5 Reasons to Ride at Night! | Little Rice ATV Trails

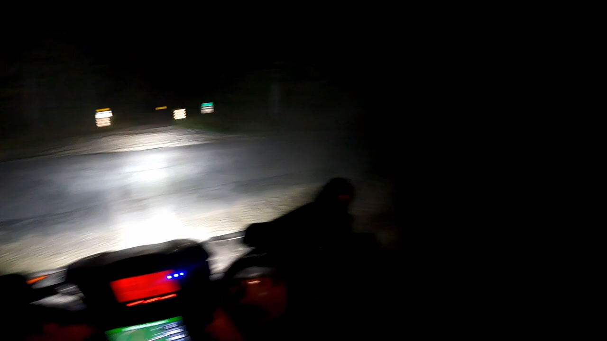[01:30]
they might also be bar hopping so definitely take that into consideration when you're seeing those lights coming at you being out at night you will probably see a lot more wildlife most things like deer and raccoons and really just about anything skunks possums they all kind of come out right at the sort of the dusk hour and then kind of just cruise around at night so you have a much better chance of seeing those animals which I think is awesome I've definitely seen a lot more
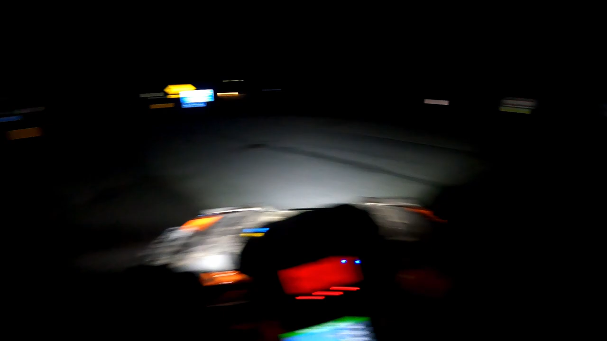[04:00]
can only hold a certain amount of moisture and if you dip below that which is what the the dew point actually is you're dipping below the satch the point where the air is so saturated that it starts to kind of squeeze it out
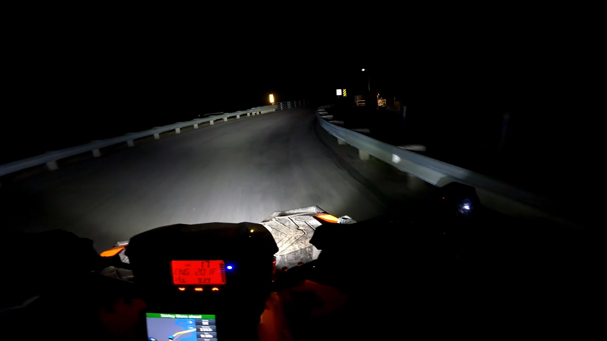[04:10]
and that's where you get the dew on the ground so if you kind of hit that point or get even close to it things are a little bit less dry which means when you're on the trail which of course we're not now we're on the pavement you should get a lot less of a dusty trail ride than you would in the middle of the day which is better for you better for your machine better for your visibility just kind of better all around